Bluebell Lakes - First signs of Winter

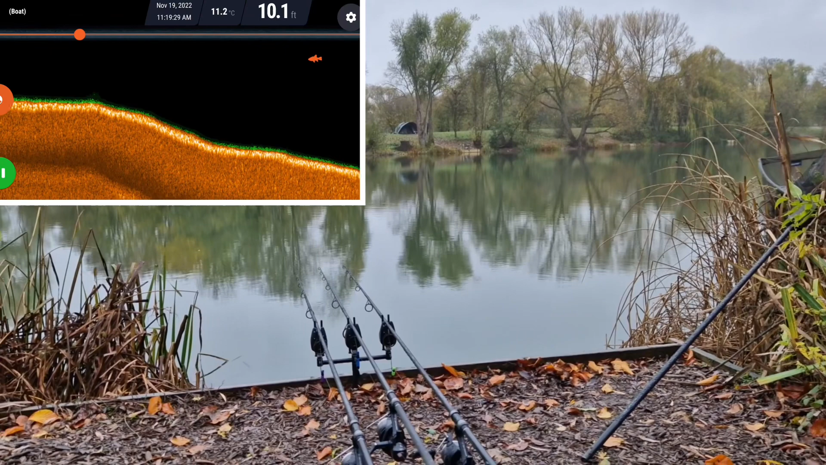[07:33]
On screen: depth 10.1 ft
As you can see from the footage, it goes down to about 12 and a half feet. Couldn't see any fish particularly over my spots, but what I did notice was out towards the bivvy on the far side there was a number of fish showing right in the upper layers of the water. So I've just put the third rod out
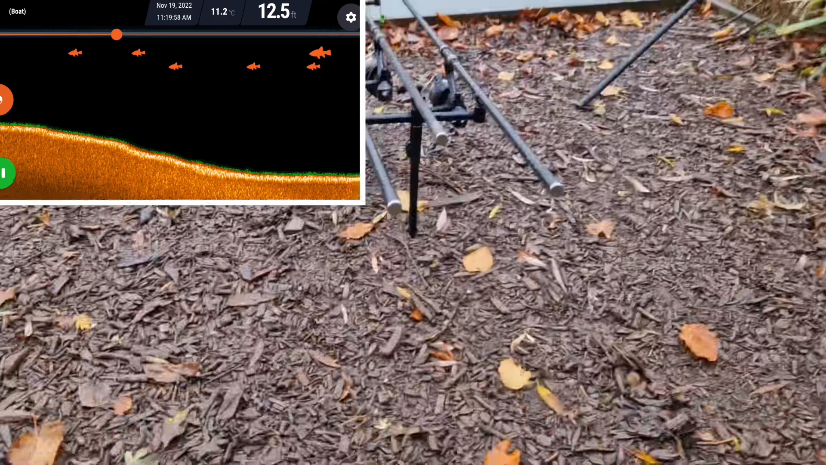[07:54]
On screen: depth 12.5 ft, water 11.2°C
with a zig on, basically, and I've literally put that 18 inches or so below the water, or below the surface of the water. So we'll see how that goes. I did see one fish sort of down on the bottom.